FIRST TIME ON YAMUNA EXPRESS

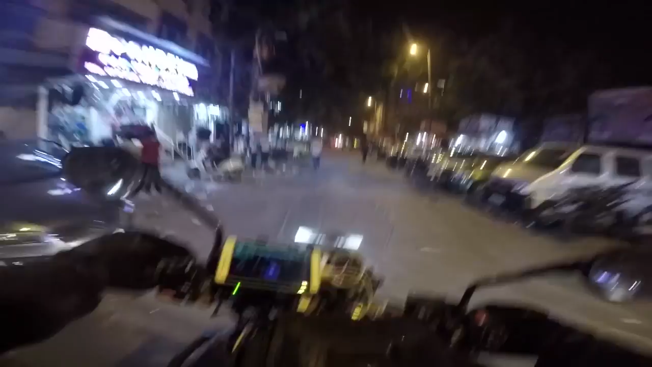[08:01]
जी लग गई पूरी भाई जी अभी तक पीछे से समझ नहीं आ रहा कि पीछे कौन है आगे कौन है अच्छा नहीं अरे अरे रे रे रे रे अरे रे रे रे रे अभी हो जाता भाई